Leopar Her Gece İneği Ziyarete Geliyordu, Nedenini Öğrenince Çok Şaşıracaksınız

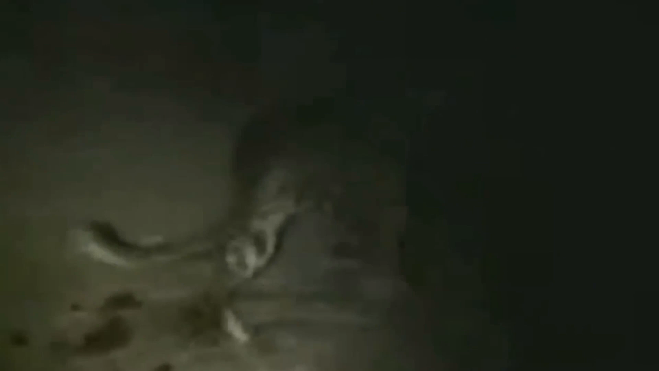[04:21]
İki sıra dışı arkadaş birbirleriyle gayet iyi anlaşıyordu.
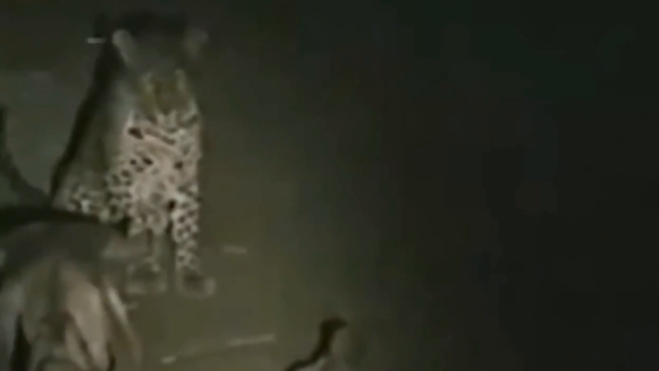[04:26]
Leopar ineği 8 Ekim'den 22 Ekim'e kadar her gece saat 9.30'dan 11'e kadar ziyaret ediyordu.